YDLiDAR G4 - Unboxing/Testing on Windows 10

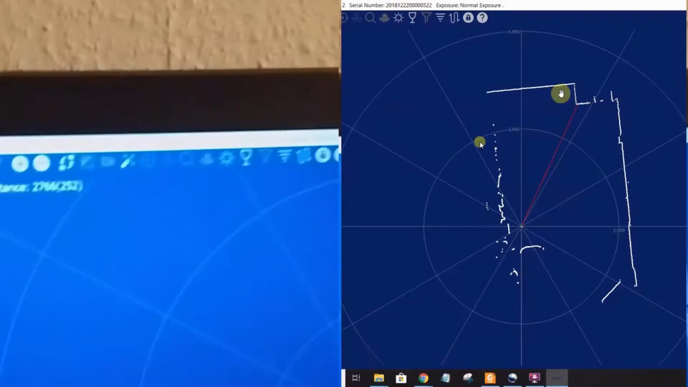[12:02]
That's, uh, the difference is just in the millimeters, about uh, a centimeter or so. But that is within some error.
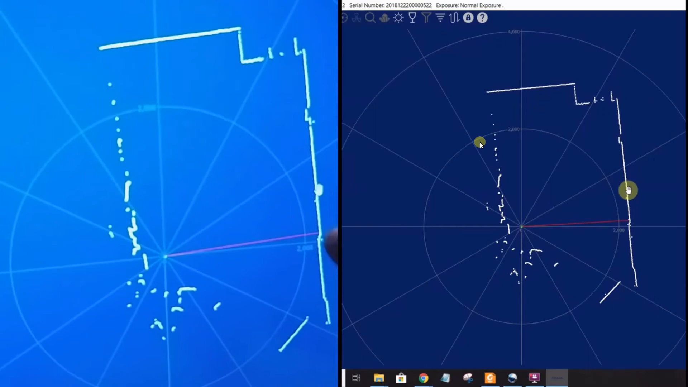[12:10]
So, let's try this other side. Uh, we try the flat side of my room.
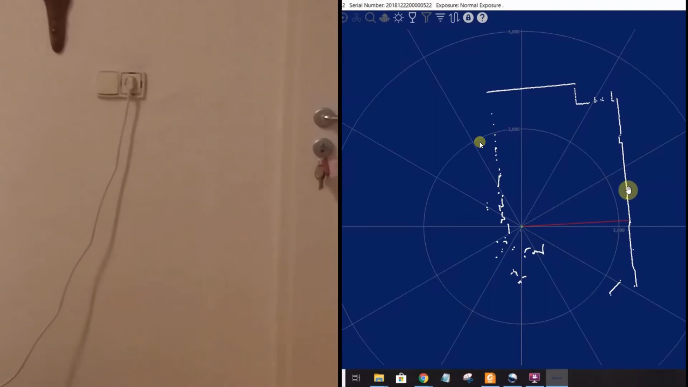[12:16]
The wall next to the door.
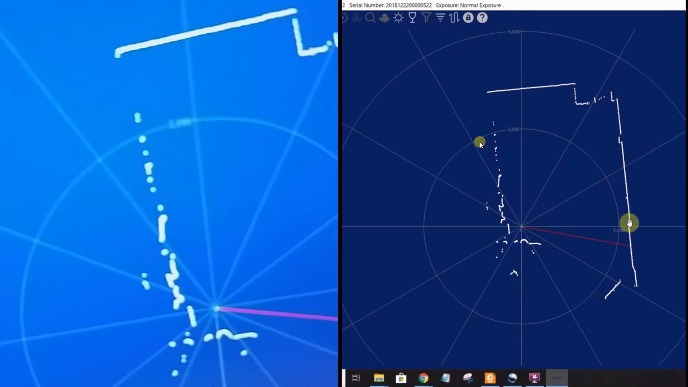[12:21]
So, in the right screen, you can see what we are right there where there's a door. The door is this small vows there. And so, next to the door is,
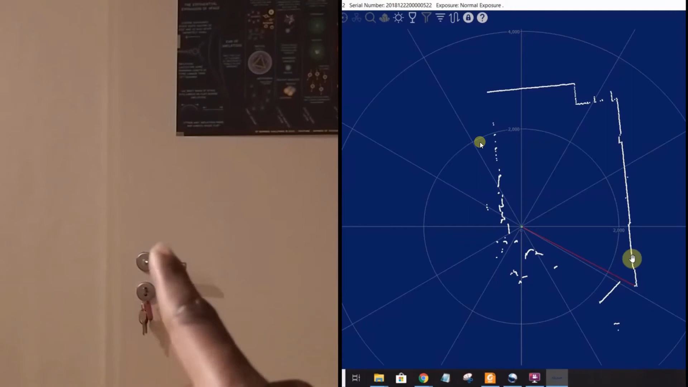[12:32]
is next to the door, we have the flat wall. And so, we focus our cursor there, so that the lidar gives us the value at that part of the wall.
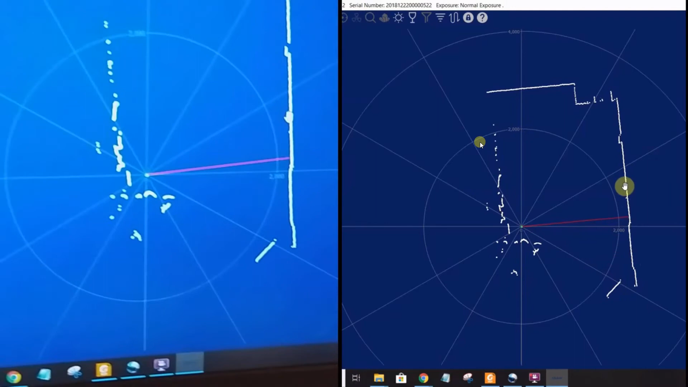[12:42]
And it says it's 2.22 meters right there.
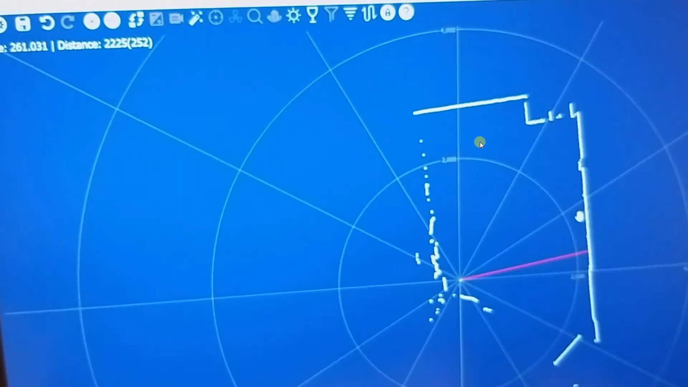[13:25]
So, this is within, I think, reasonable bounds, considering that I'm moving my hands and all that.
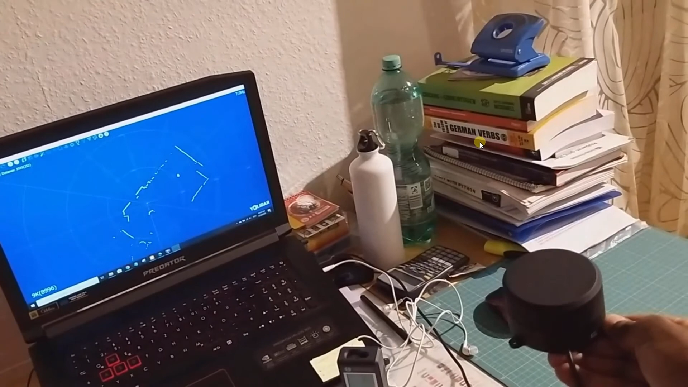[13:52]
I can move the lidar around and you can see the map on the screen is moving too. And
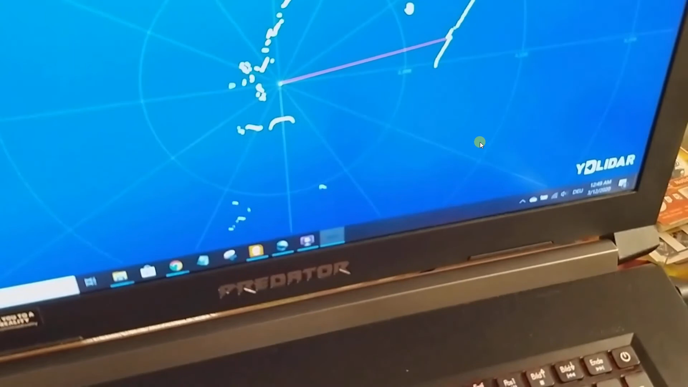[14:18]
the zero matches or aligns with the room.
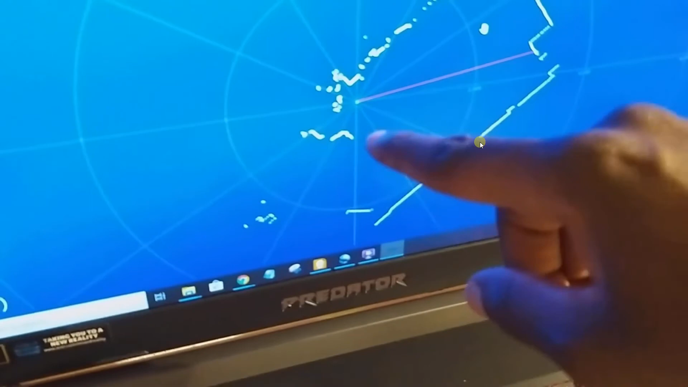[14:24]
So, that's me right there. And that's me in the map.
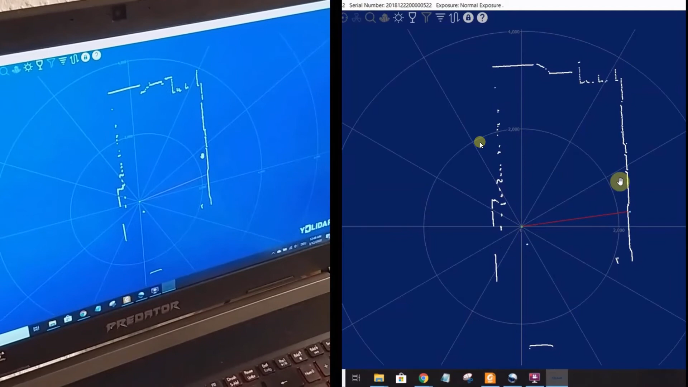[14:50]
And so, you can see on the screens that the map is also aligned in that direction because the zero degrees of the lidar is along the cable of the lidar. You can, you can verify this from the data sheet and try and find all that.
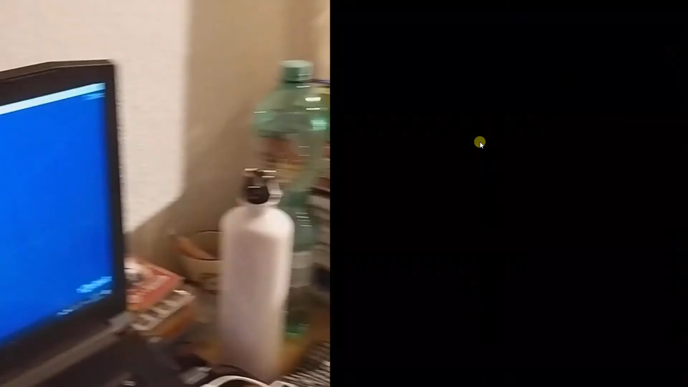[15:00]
So, if I move it around again, you can see it's moving in the opposite direction, which is making sense.
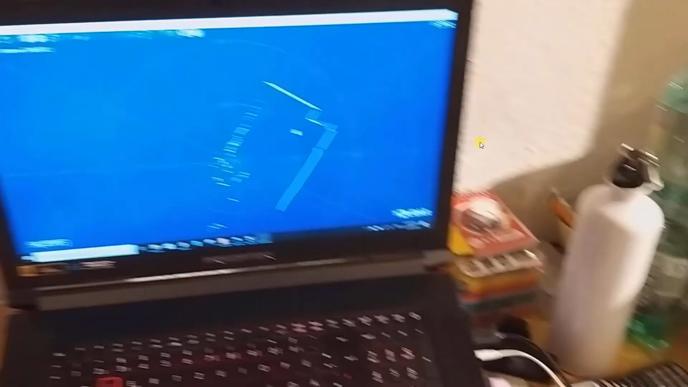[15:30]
According to the data sheet, the maximum distance is 16 meters.
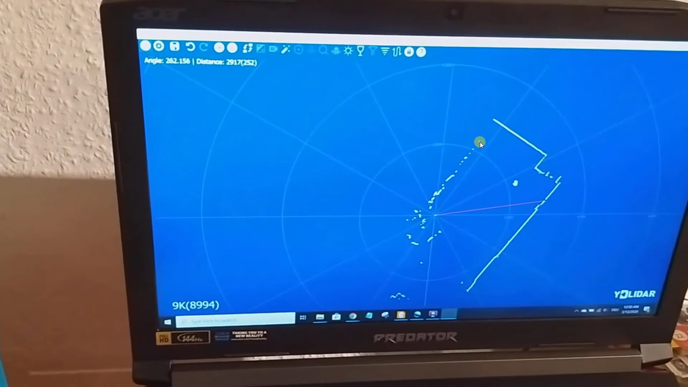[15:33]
And the minimum is something I had to test here.
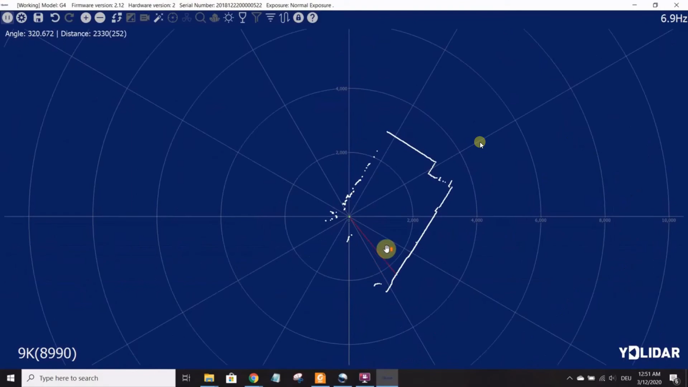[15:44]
obstacles when the obstacle is about two,
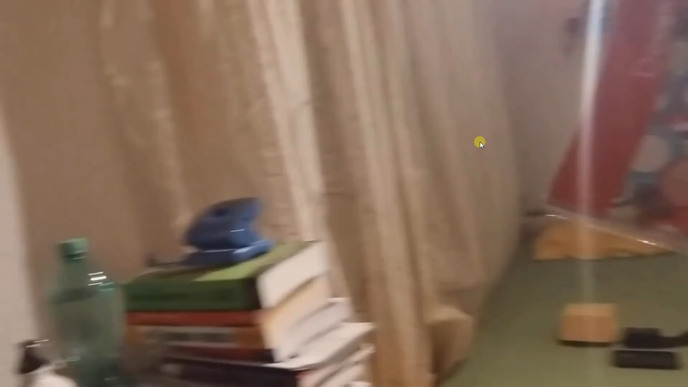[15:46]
I mean, 26 centimeters from the lidar.
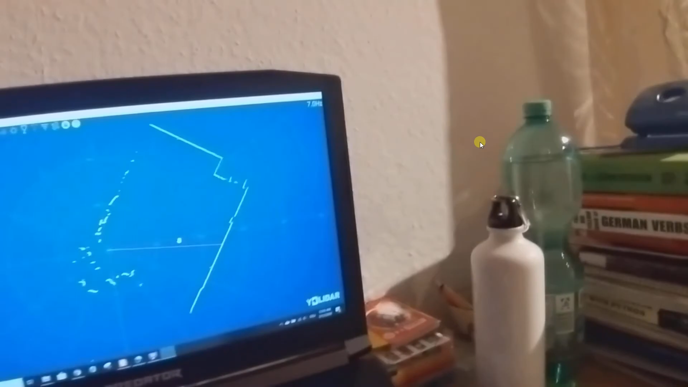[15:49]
So, this, the red line points at the book right now.
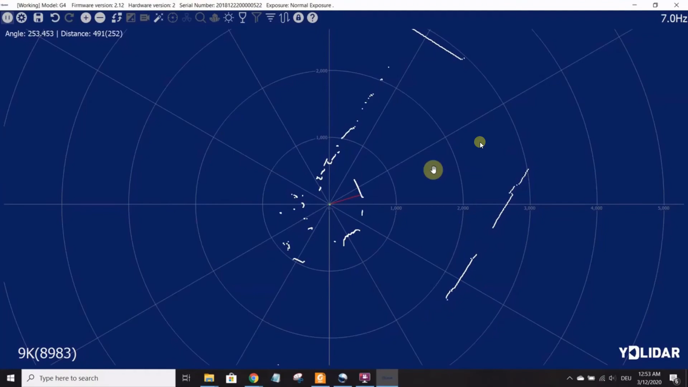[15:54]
I'm moving the book towards and further away from the lidar.